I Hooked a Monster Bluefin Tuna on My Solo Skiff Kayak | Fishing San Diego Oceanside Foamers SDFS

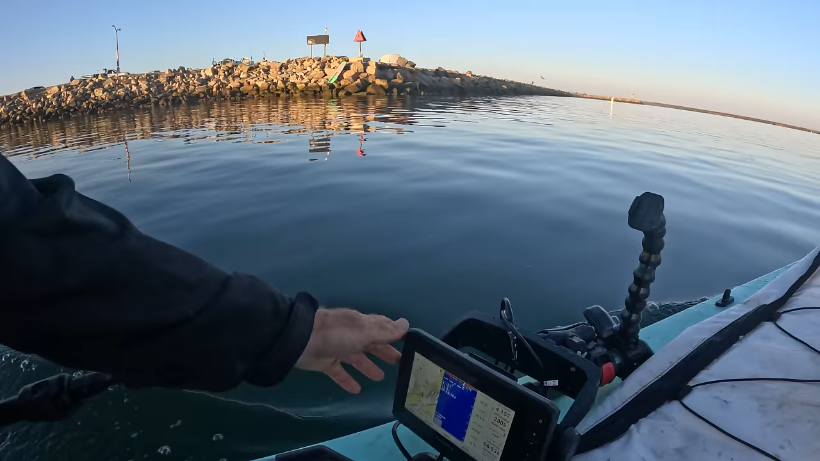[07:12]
And I got this 7 inch touch screen Garmin fish finder that Rolly at West Marine hooked it up with. So fish finder is another part of the rigging.
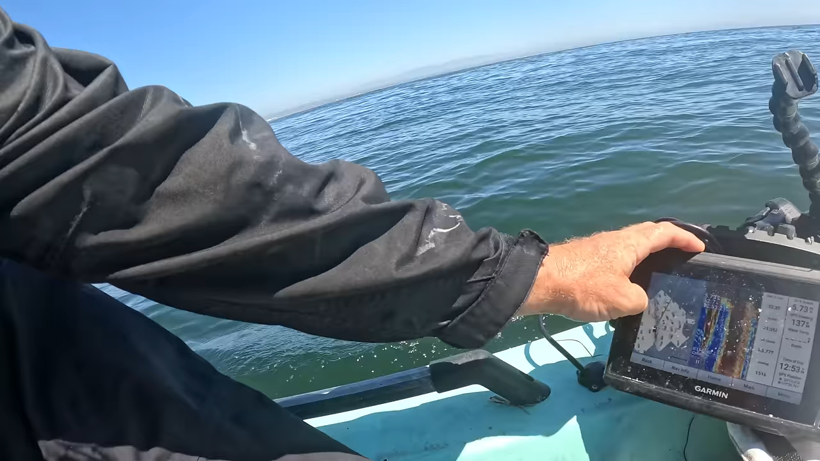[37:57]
There's Oceanside Harbor That's where I hooked it I'm gonna make my way back out there Loop around And call it a day